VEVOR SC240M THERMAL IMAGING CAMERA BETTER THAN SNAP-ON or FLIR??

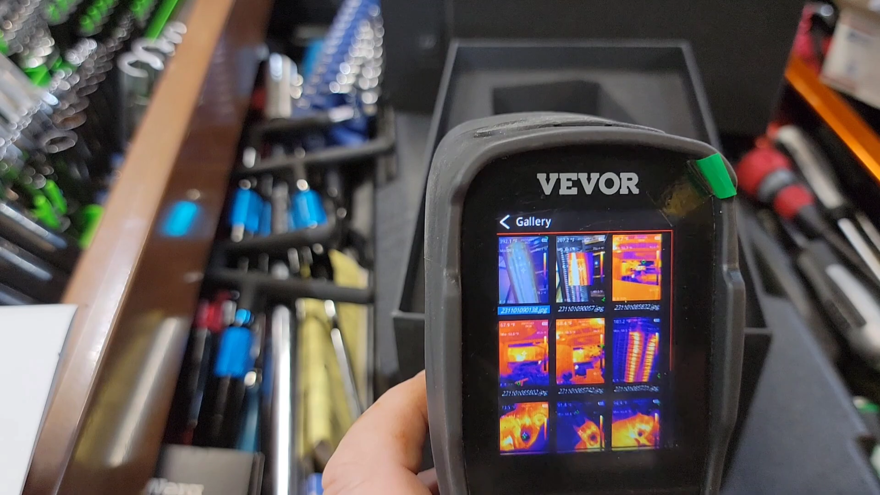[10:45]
you can tell i'm a noob at this now we can adjust our palettes
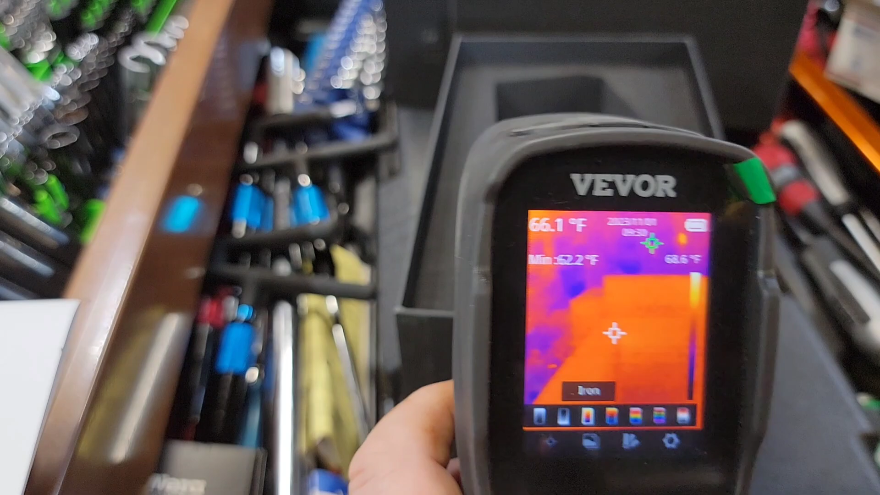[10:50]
On screen: spot 66.1°F
you can change the temperature of your palettes however you want to set it up different ones so you can show more hot spots you can see over there that we have an outlet
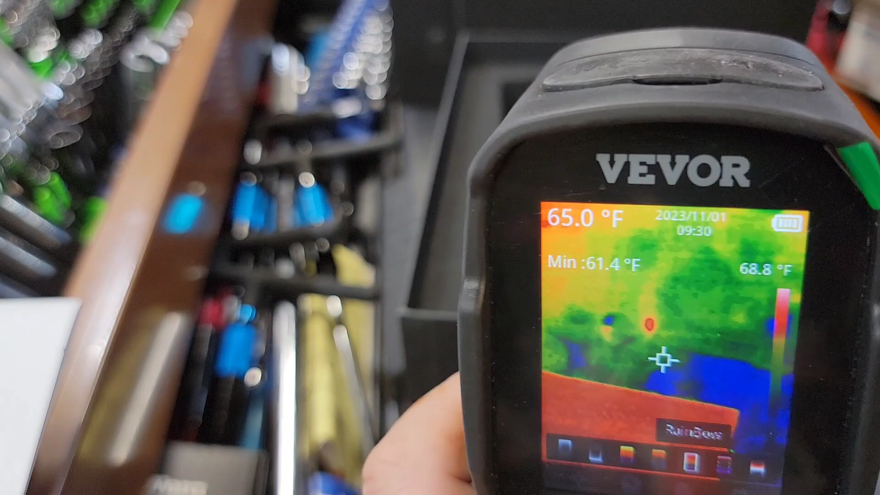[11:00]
On screen: spot 65.0°F, min 61.4°F
that's what that red spot is right there uh so it definitely makes that hot spot more robust and uh we can go that route we
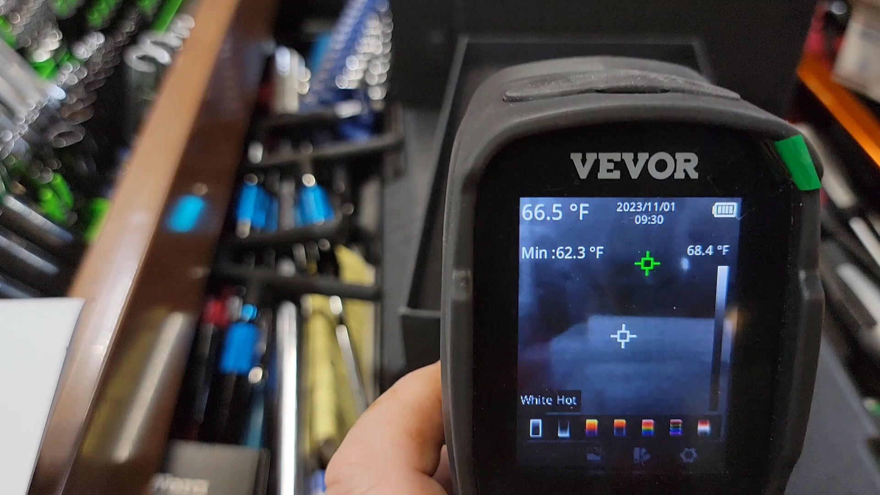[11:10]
On screen: spot 66.5°F, min 62.3°F
go black and white uh where it puts the white spots see there once again that
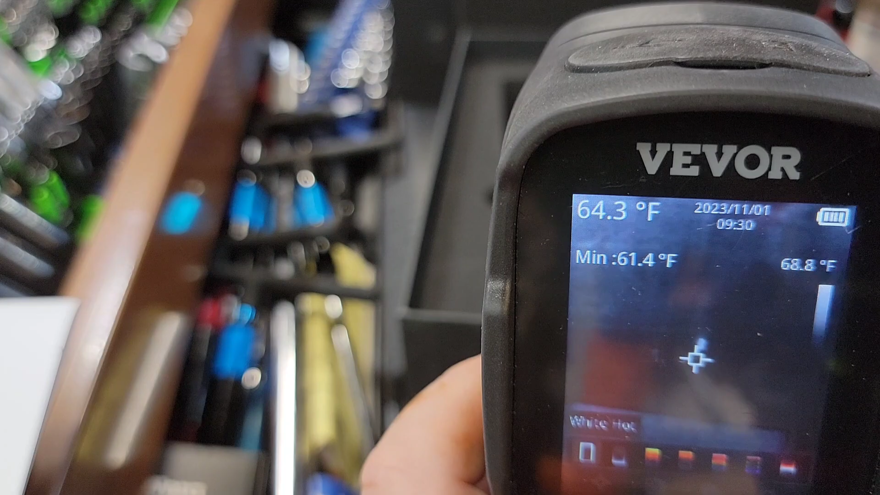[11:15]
On screen: spot 64.3°F, min 61.4°F, scale top 68.8°F
outlet's white i i'm actually really impressed with this camera and for 487
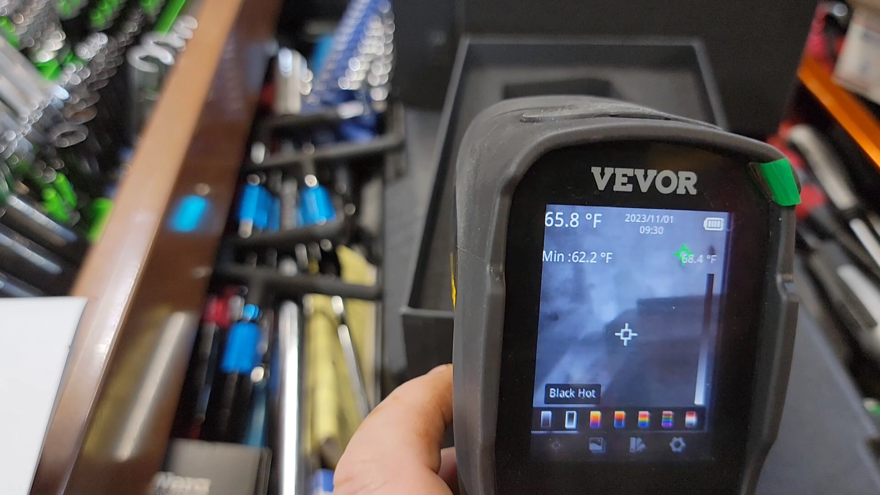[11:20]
On screen: spot 65.8°F, max 68.4°F, min 62.2°F
dollars i think it's a decent deal uh to be honest with you completely honest
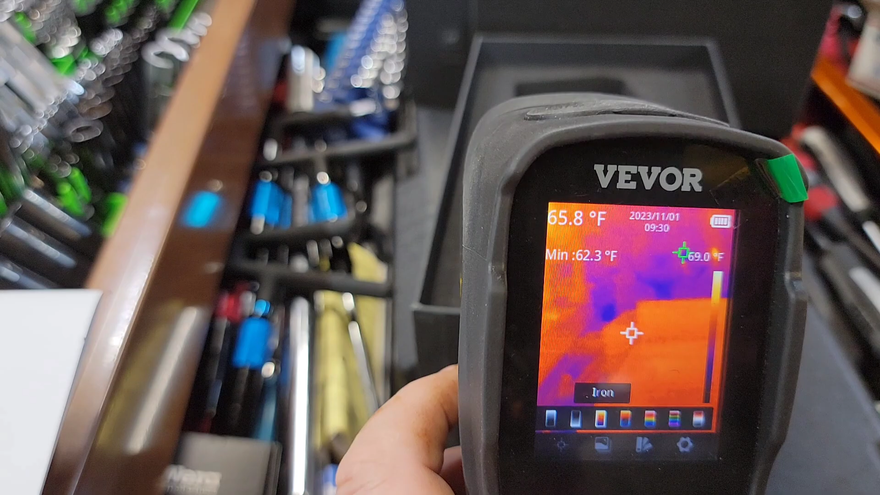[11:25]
On screen: spot 65.8°F, max 69.0°F, min 62.3°F
i think this is a nice tool for that money very robust tool like i said